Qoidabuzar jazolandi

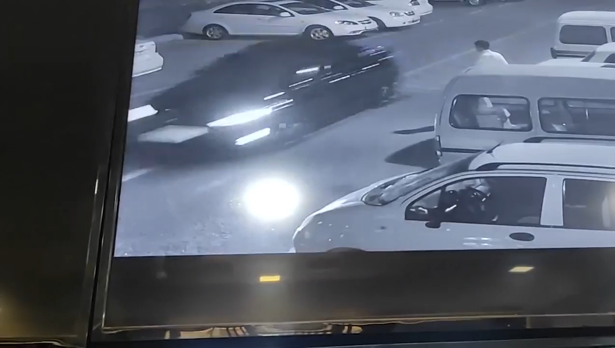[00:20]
qarama-qarshi harakatlangan mazkur transport vositasi va uning haydovchisi yo'l patrul xizmati xodimlari tomonidan ushlandi. Bugun ushbu haydovchi qilgan ishidan pushaymon.